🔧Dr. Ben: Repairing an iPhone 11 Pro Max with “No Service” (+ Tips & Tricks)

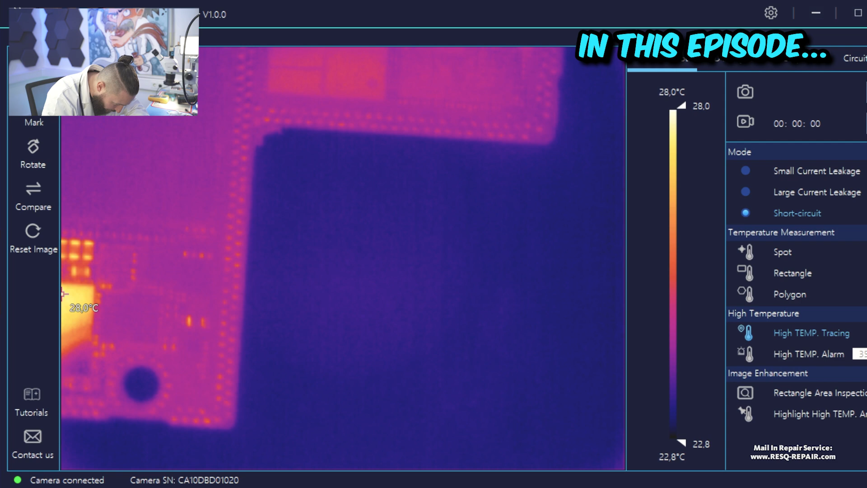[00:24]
On screen: scale top 28.0°C, scale bottom 22.8°C
We go directly with two volts to the line.
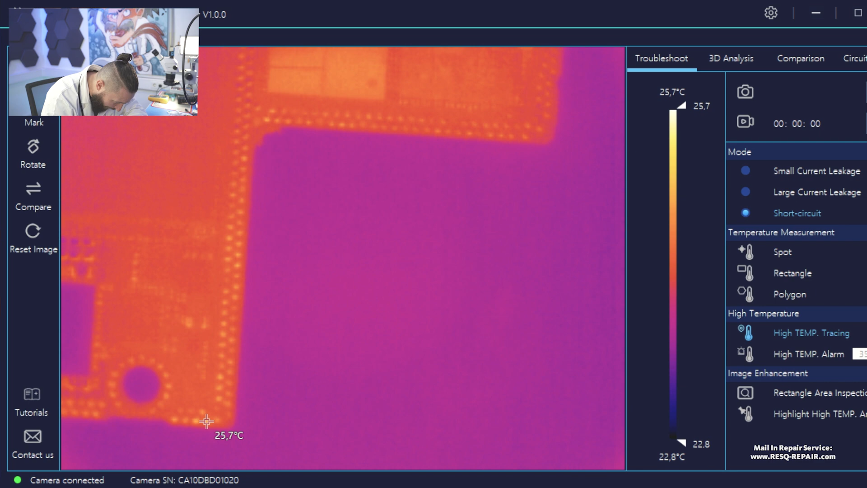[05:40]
On screen: scale top 25.7°C, scale bottom 22.8°C
We go directly with two volts to the line.
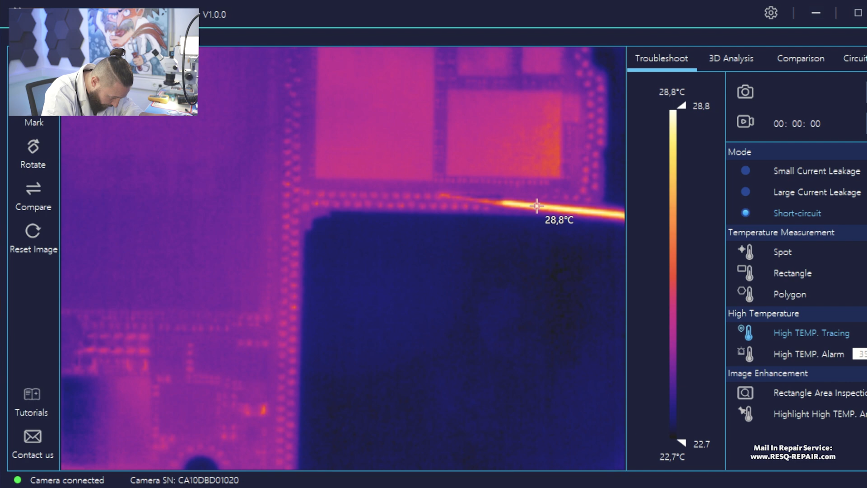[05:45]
On screen: scale top 28.8°C, scale bottom 22.7°C
And with the black probe to something which is... Oh!
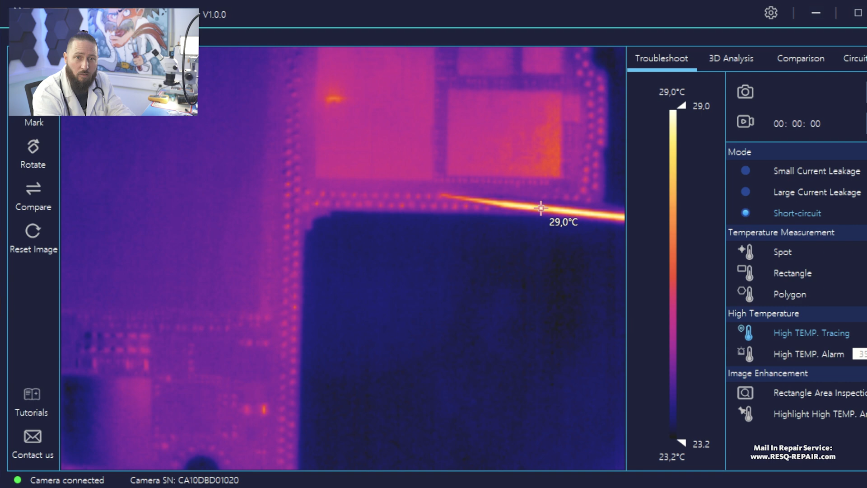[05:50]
On screen: scale top 29.0°C, scale bottom 23.2°C
Can you see that? That was nice. The fault is not a cap. The fault is this chip. And this is something which can be caused by a drop.